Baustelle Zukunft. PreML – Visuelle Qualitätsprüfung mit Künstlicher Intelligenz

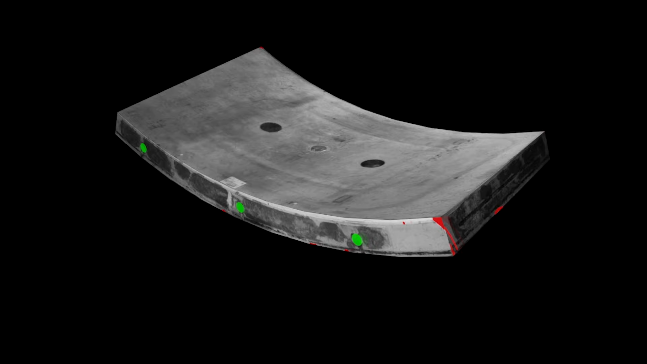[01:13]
Und die ganzen Daten, die werden dann eben mit einer KI verarbeitet,
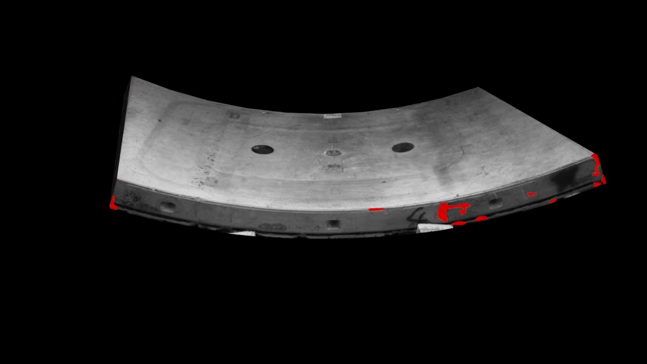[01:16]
um eben die Fehlstellen zu finden und laufen dann in Datenbank und von dort können die weiterverarbeitet werden, um eben einen Sortiervorgang etc.